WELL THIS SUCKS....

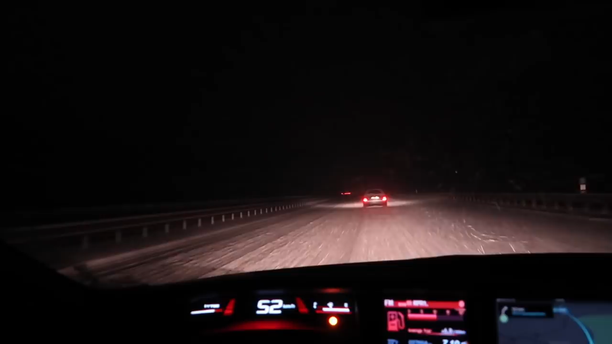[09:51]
Also, there's a truck stopped up here on the side of the road and I've already passed them once. Let me explain that in a little bit. Well, if that doesn't look crazy. Holy snopes, why am I still driving?